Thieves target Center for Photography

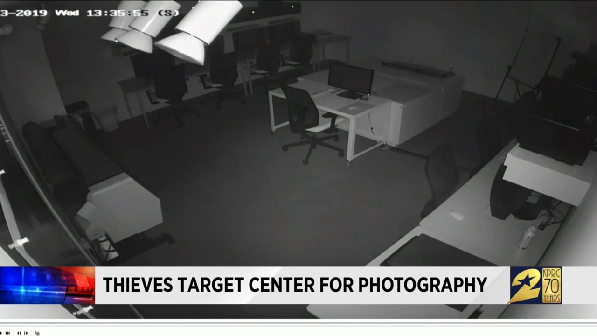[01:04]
The room houses state-of-the-art equipment, but thanks to motion sensors, nothing was taken. It seems like they were, you know, deterred by the fact that the lights came on, which is great. But the suspects didn't leave.
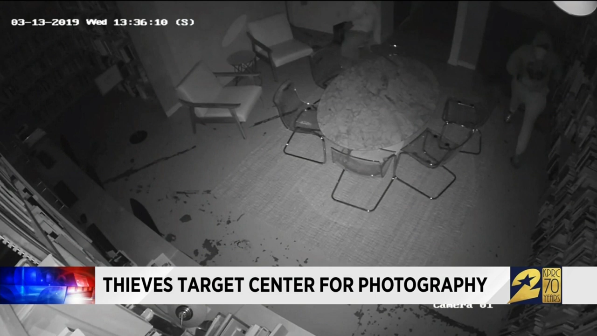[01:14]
They made their way to the photography library, which now has empty desks. They didn't even bother to disconnect anything. They just picked him up and yanked him. Three Mac computers, gone. And in the past two and a half years, thieves have targeted Houston Center for Photography four times. It's interesting because we've updated security every single time. We've gotten extremely thick glass.